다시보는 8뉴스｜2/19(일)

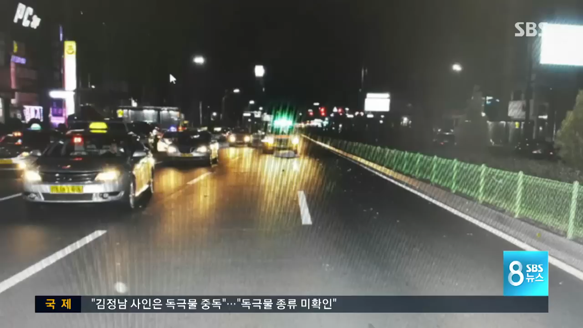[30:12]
오늘 새벽 4시 9분쯤 경남 창원시 마산 회원구의 한 도로에서 대학생인 20살 최모 씨가 택시에 치여 숨졌습니다. 그런데 택시 앞부분이 멀쩡합니다.